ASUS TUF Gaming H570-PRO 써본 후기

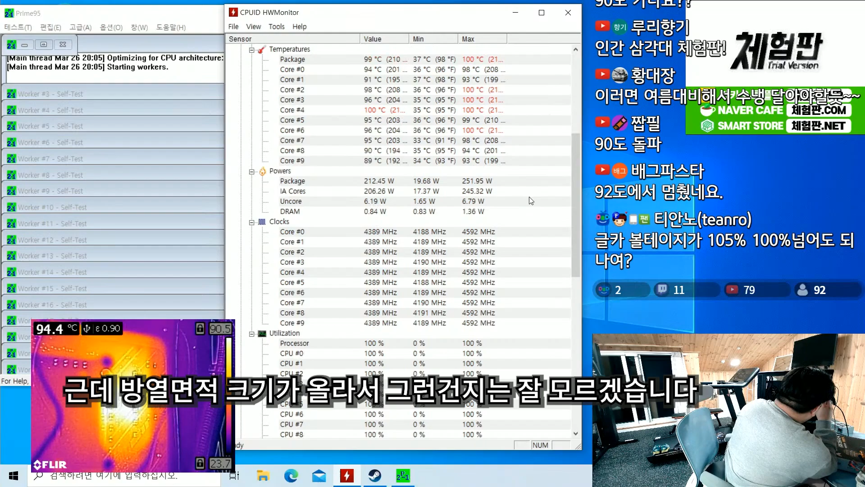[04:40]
On screen: spot 94.4°C
근데 방열 면적 크기가 올라서 그런 건지는 잘 모르겠습니다. 근데 얘도 시간 지나면 100도 찍을 것 같다는데, 보니까.